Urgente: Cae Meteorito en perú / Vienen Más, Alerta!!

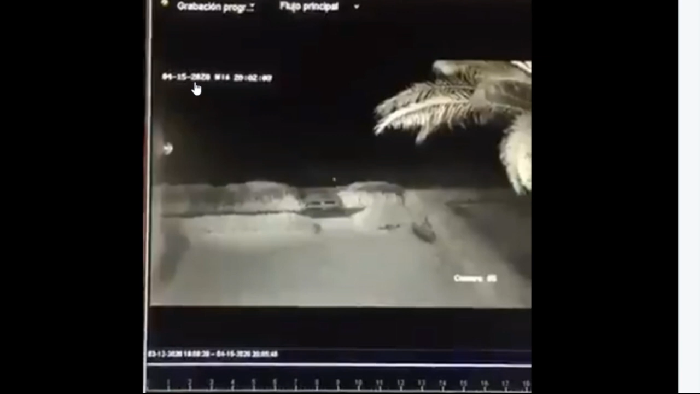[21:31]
otra cámara que tendría que haber gastado ahí está la fecha veamos si corresponde 15 del 20 ahí estaría la fecha más o menos veamos
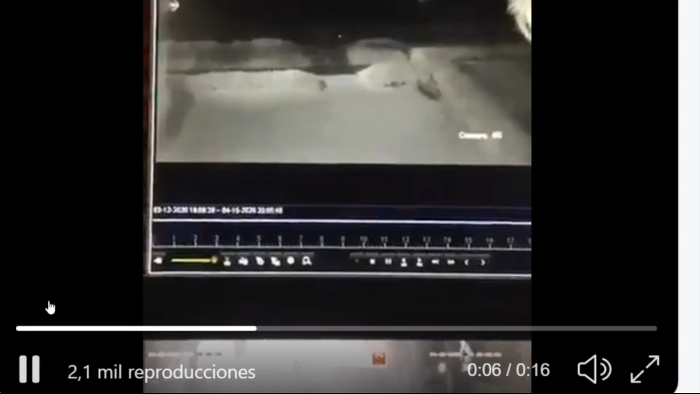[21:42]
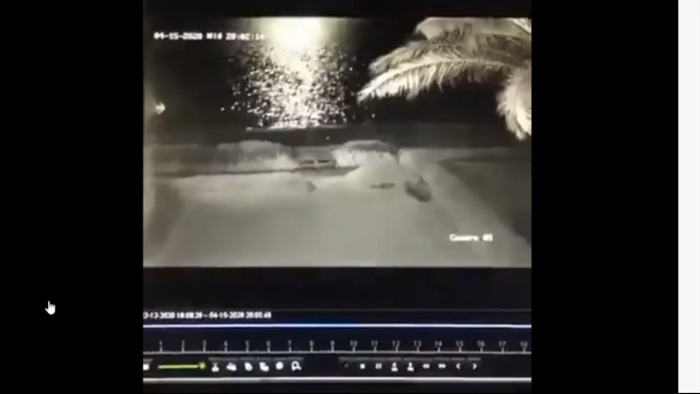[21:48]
ahí se está ahí se ve un objeto luminoso que pasa por el mar se dieron cuenta iluminó esta es otra toma al parecer y corresponde a la fecha también del 15
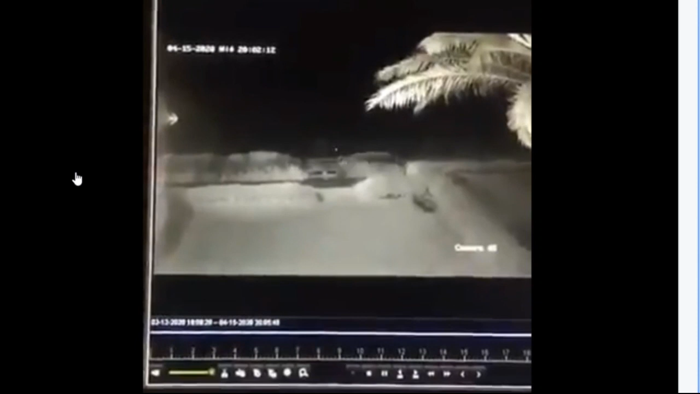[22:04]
de abril y ahí se ilumina todo el lugar ahí está el mar y se ve muy iluminado
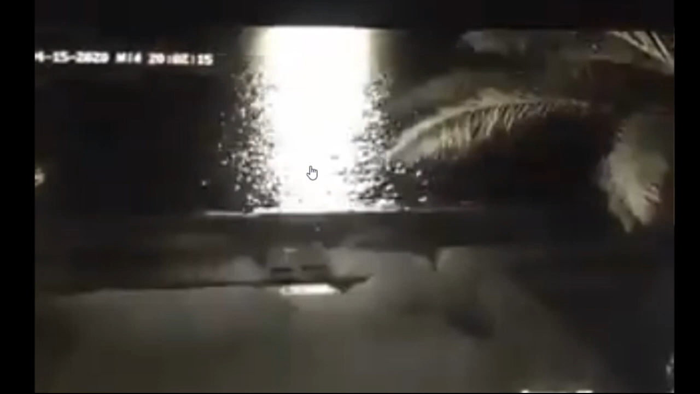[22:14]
como ustedes pueden observar ahí así que muy muy probable que si estén cayendo estos objetos gracias por sus noticias nos dice Jaime también gracias por tu like como dice Betty Martínez apóyanos por favor háganse si quieren miembros del canal en el botón unirse es muy importante para nosotros que nos apoyen no nos ha provocado tsunami no hay informe de ello simplemente al parecer se desintegró y cayó en varios pedacitos al mar